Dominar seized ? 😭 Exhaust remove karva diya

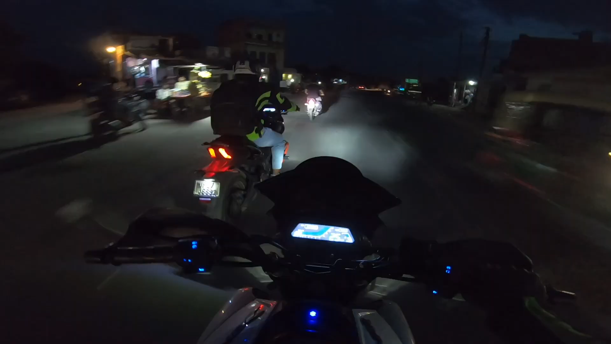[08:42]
अभी हम लोग जब 5:30 बजे घर से निकल के आए थे, तब भी इतनी ज्यादा गर्मी हो रखी थी, तो अभी शाम की राइड अवॉइड करनी पड़ेगी, इसीलिए हम लोगों ने कल मॉर्निंग में राइड प्लान की है 5:30 बजे की। ओ भाई ये देखो स्पार्किंग हो रही है।